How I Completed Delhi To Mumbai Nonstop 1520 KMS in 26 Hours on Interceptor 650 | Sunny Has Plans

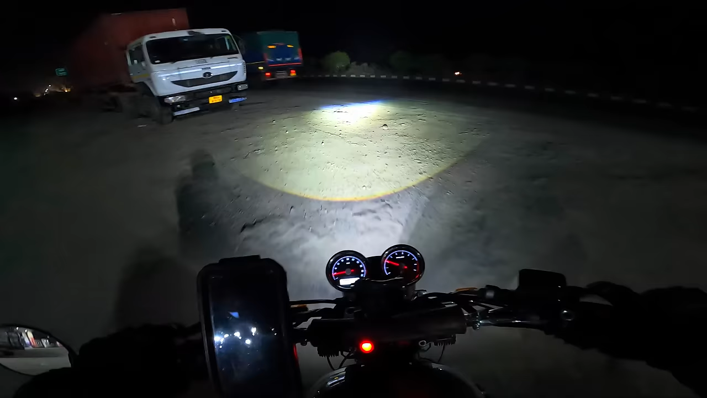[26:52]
ये दूसरा पेट्रोल पंप है, यहां पे कोई है क्या?